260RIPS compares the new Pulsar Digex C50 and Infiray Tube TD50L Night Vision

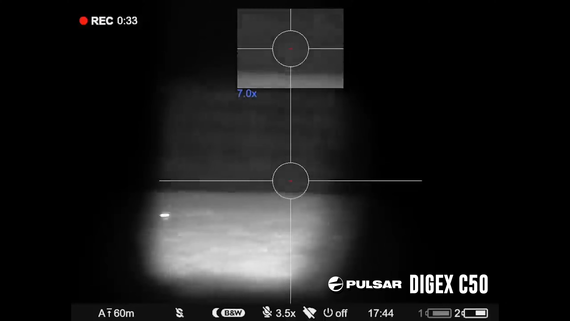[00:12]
Now, I've been asked quite a few times what I think of both of these scopes, and they are very similar, so it's definitely, I think a lot of people are torn between the two options.
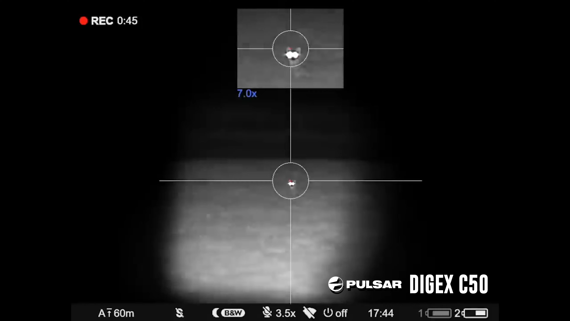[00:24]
Now, this one is the Pulsar Digex C50 rifle scope,
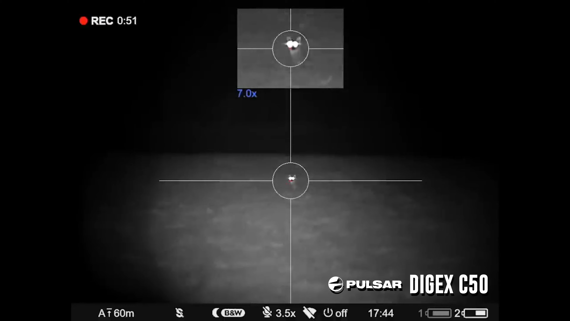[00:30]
and this one is the Infiray TD50L rifle scope. Both of these are night vision scopes, both of these have a colour day screen, and both of these have a very good night vision mode.
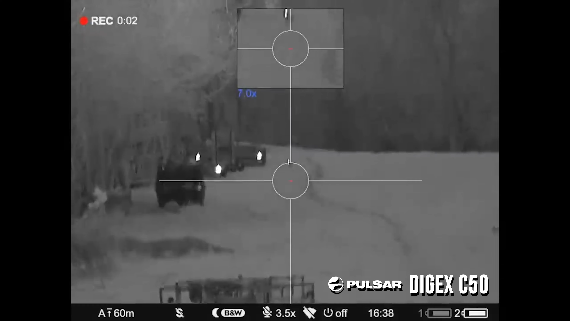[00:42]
So these scopes are definitely very comparable, and to be honest, there's not an awful lot of difference between the two. So if I had to lean towards one or the other having a better colour day screen, I would say the C50 probably has the edge over the TD50, only by a very slight margin,
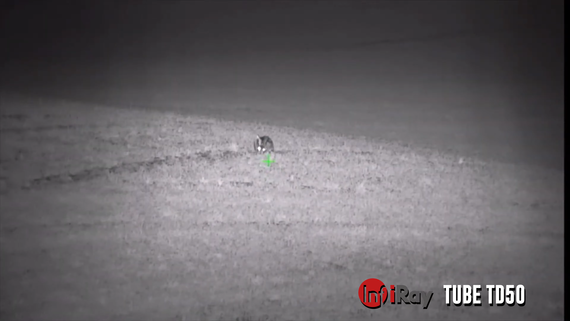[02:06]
whereas the TD50 doesn't come with any additional batteries, but these can be purchased quite cheaply off of eBay or whatever, for probably about 15 quid with a charge. You can get a couple of batteries for this unit, so a little bit cheaper probably than the Pulsar options.
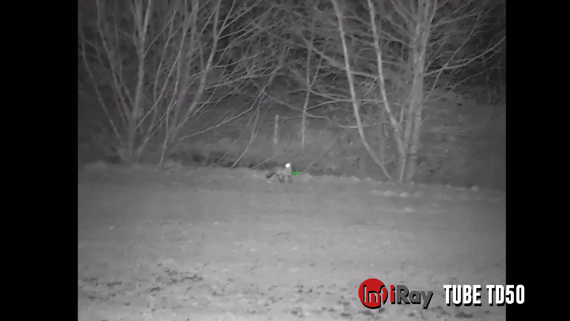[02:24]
So both of these scopes have a day mode, a night mode, and a twilight mode.